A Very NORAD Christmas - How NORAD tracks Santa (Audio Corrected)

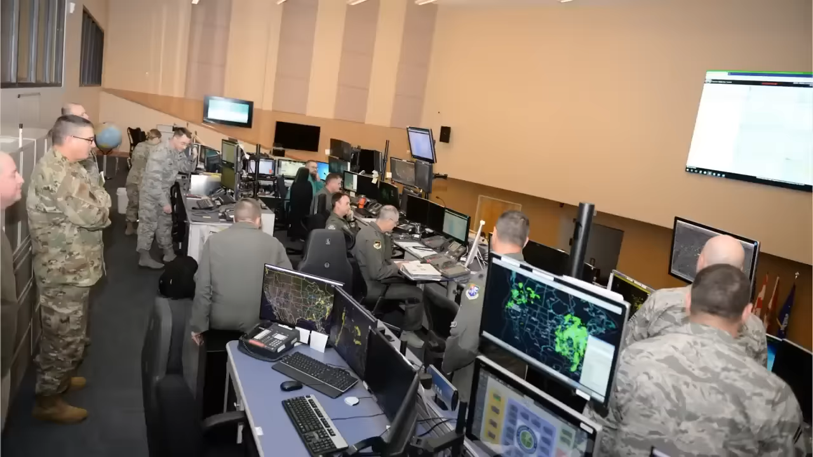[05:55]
They are the air defense coordinators for the Alaska sector,